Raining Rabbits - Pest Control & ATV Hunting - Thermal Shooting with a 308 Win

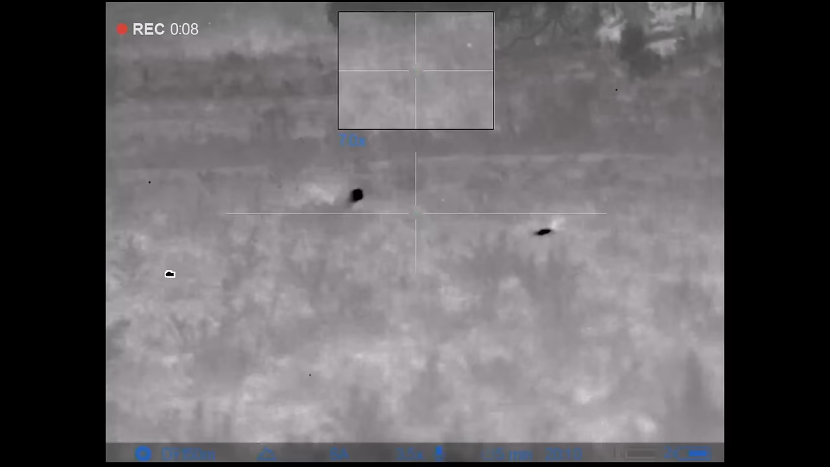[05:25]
That'll be fox number one down for the night. Check this guy out. But he came in pretty close. I don't know if he's a young one or not but anyway, pegged in pretty hard.
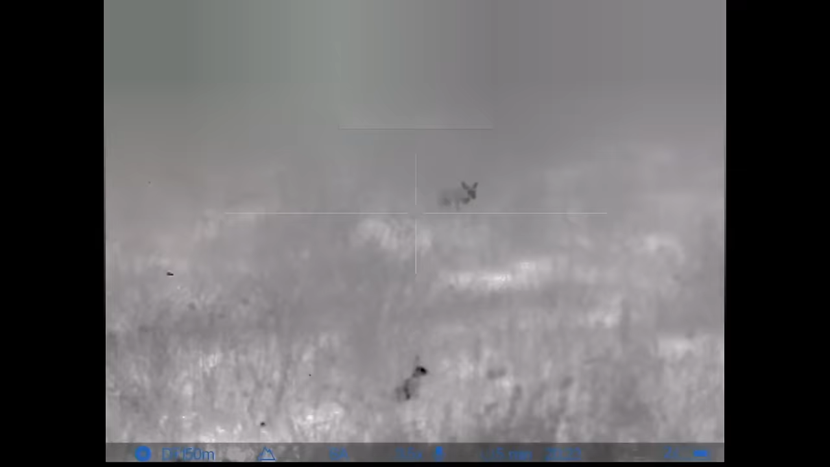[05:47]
There's only a little guy. It's all you're going to see of him. Let me put it this way.
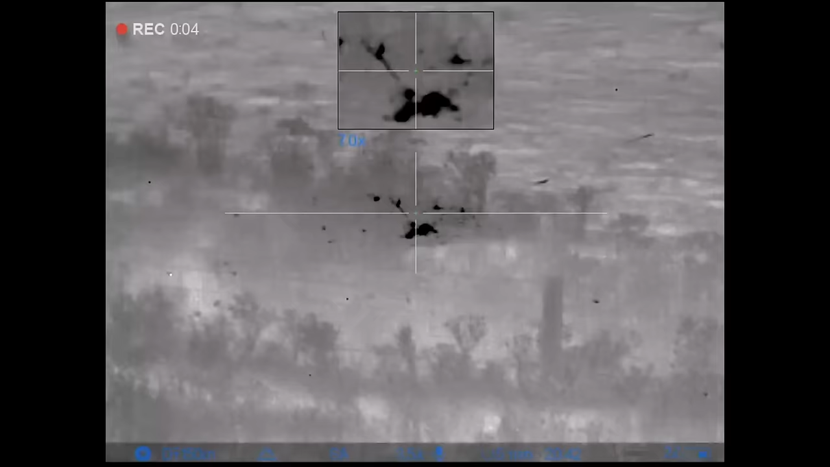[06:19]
Check this scanner footage out. You guys are probably wondering what the little specs are through the thermal footage, both the scanner and the scope.
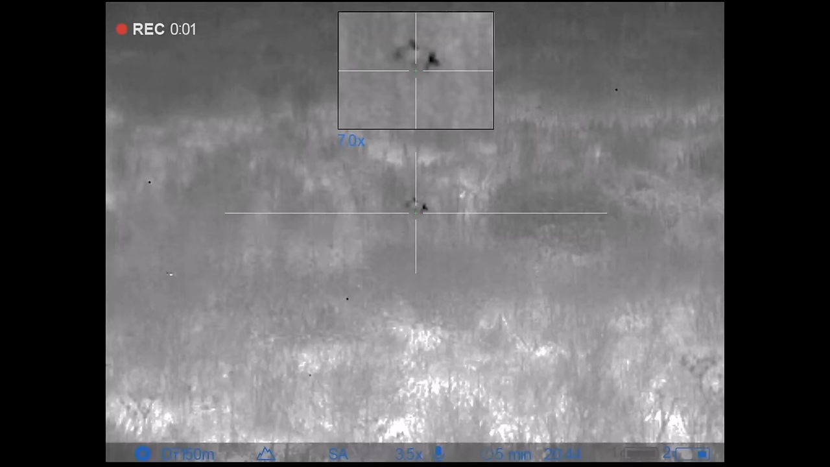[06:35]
They have an żyjuice. They're just the nose.